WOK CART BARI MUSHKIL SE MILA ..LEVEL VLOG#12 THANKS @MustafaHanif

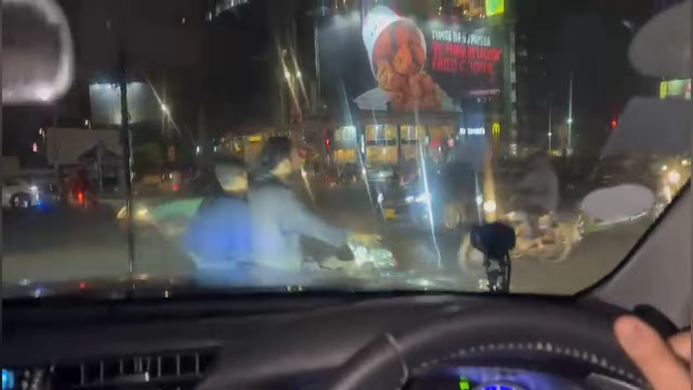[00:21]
सिगनल आन हो जाए हम सिगनल पर खड़े हैं में तारिक रोड कर और ये है बादुराबाद में मैं आपको आई ये ले जाता हूं हम आ गए अबी बाद अरभाद,
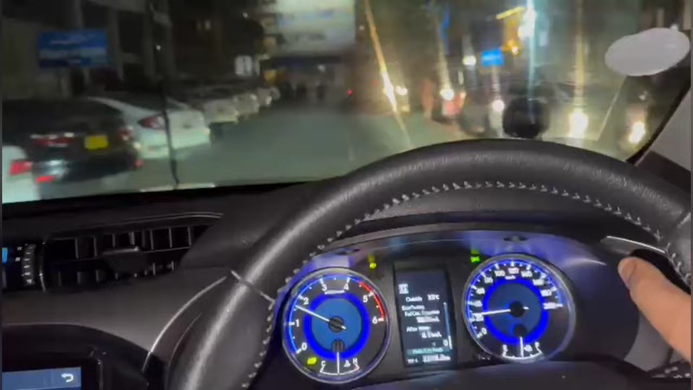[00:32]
पहले आएगी मुम्मदाली सुसाइटी यह है अबने क्रॉस की, और अबी हम जा रहे हैं सीधा.